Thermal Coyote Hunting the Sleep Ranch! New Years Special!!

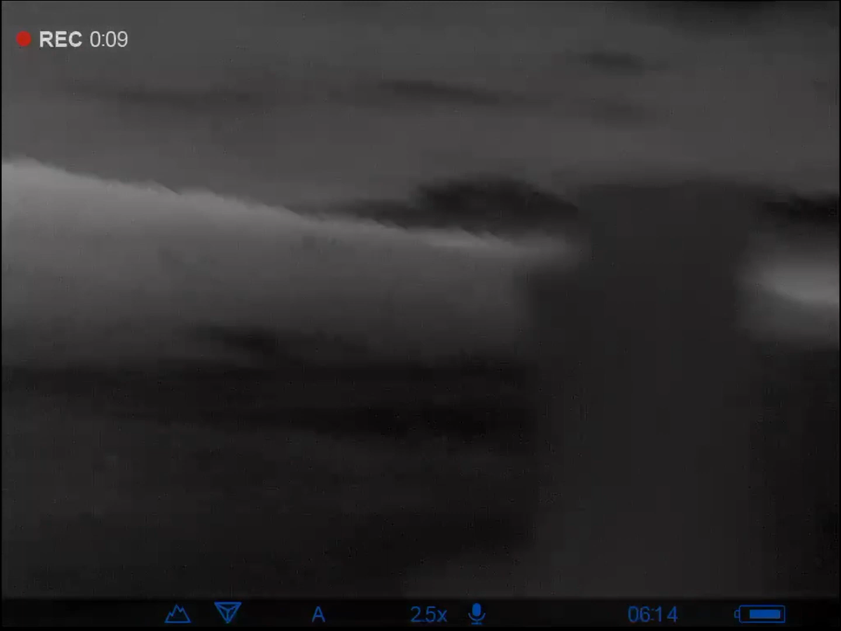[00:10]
I don't know what the coulda dog's down. There's a couple deer up there.
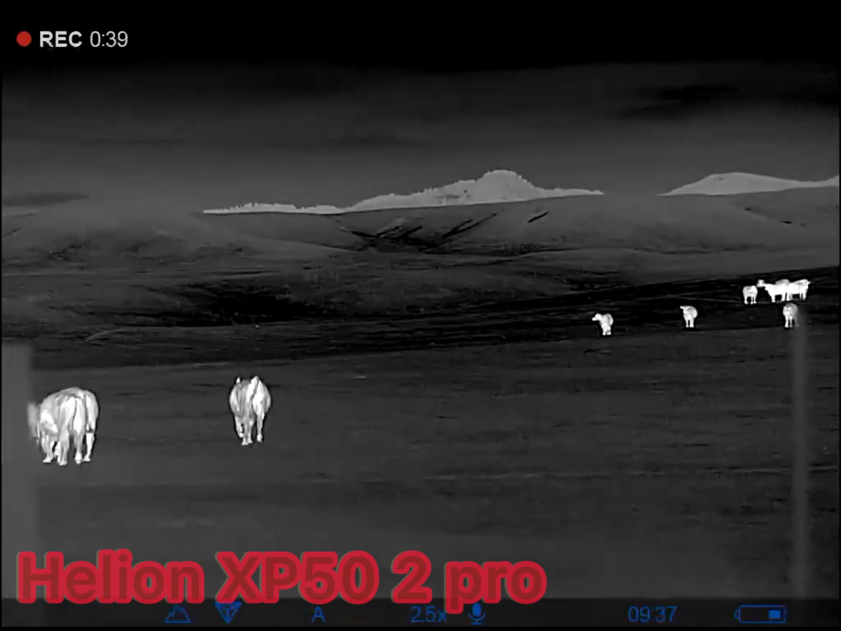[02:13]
and we stalked them about 300 yards, and we were able to get one of them.
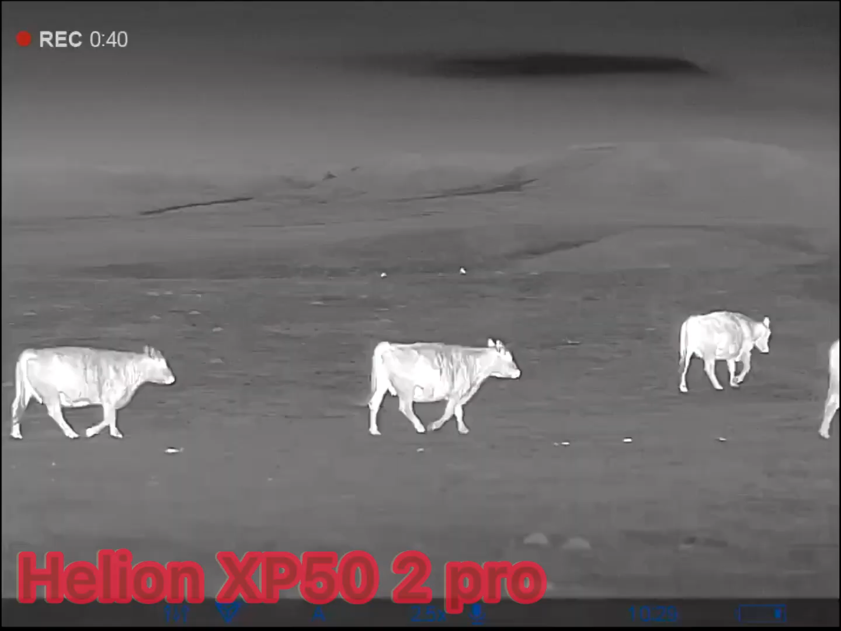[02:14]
Now how far is that one?